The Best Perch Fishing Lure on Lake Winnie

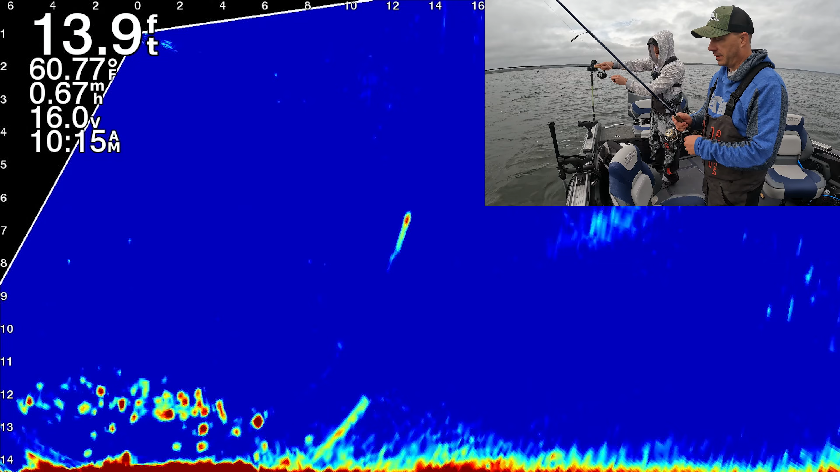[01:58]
On screen: depth 13.9 ft, water 60.77°F
Who wants to see zebra mussels in 4K? Zebra mussels. Netski there, huh? No. It doesn't feel like it. She just grabbed it and ran.
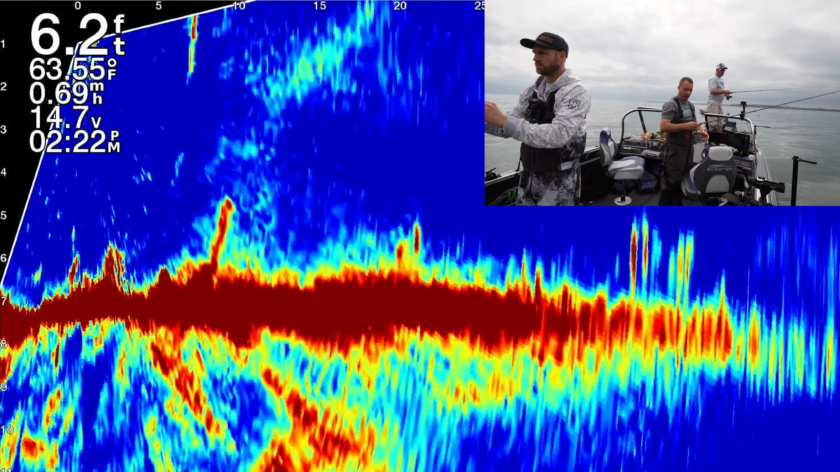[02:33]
On screen: depth 6.2 ft, water 63.55°F, speed 0.69 mph
Look at these fish. Oh, whoa. Where are you looking? This way. They like the sun. Oh, you just dropped right in them.
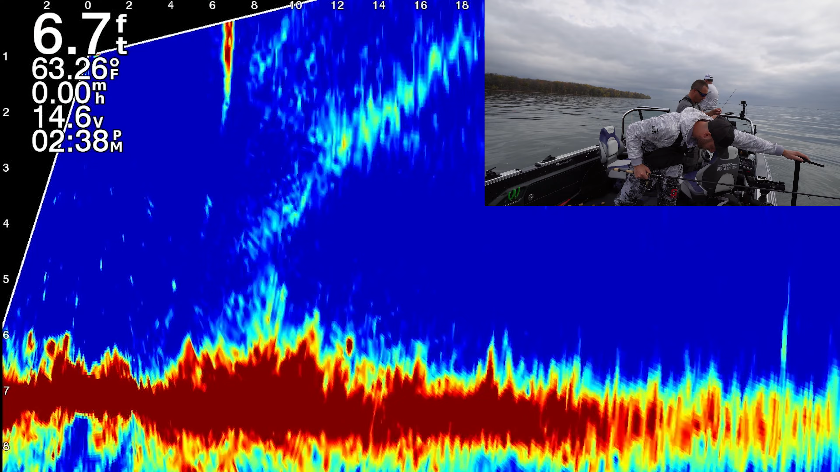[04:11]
On screen: depth 6.7 ft, water 63.26°F
I'm just jigging by the boat. I mean, they're kind of all over the place. Scattered, it looks like, in the weeds. Near the bottom.